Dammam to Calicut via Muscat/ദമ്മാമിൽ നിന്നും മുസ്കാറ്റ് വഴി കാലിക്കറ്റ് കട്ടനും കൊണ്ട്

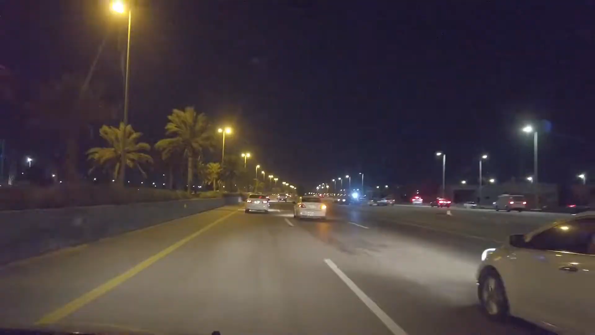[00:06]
നൗഷാദിക്കാണ് നമ്മളെ കൊണ്ടാക്കുന്നത്.
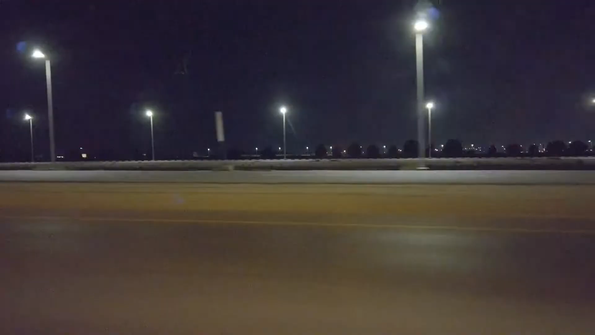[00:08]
അപ്പം വൈകുന്നേരം ആയതുകൊണ്ട് റോഡൊക്കെ ഭയങ്കര ഫ്രീ ആയി കിടക്കുകയാണ്.
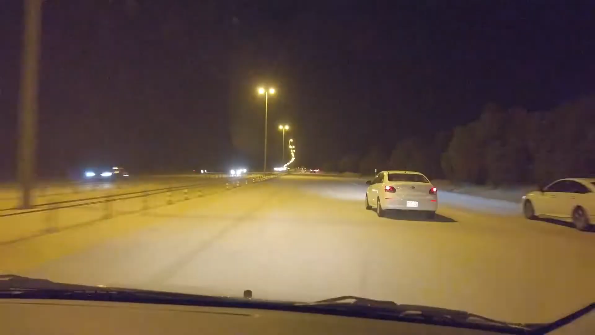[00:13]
ആദ്യമായിട്ടാണ് ഞാൻ ഈ വഴിക്ക് യാത്ര നാട്ടിലേക്ക് തിരിക്കുന്നത്.
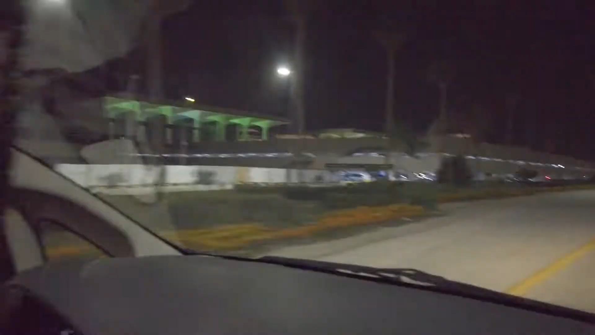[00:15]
ഇൻ്റർനാഷണൽ എയർപോർട്ട്, ദമാം ഇൻ്റർനാഷണൽ എയർപോർട്ട് വലിയൊരു എയർപോർട്ടാണ്. ഞാൻ കഴിഞ്ഞ പ്രാവശ്യം വന്ന് ഇറങ്ങിയത് ഇവിടെയാണ്, പക്ഷെ പോയത് ഞാൻ ബഹ്റിൻ വഴിയായിരുന്നു.